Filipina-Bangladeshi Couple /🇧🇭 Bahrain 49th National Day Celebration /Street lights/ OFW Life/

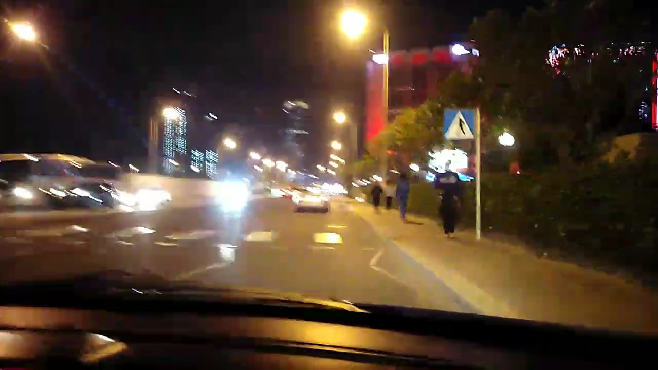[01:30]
So yeah, we're showing you guys how beautiful the lights are.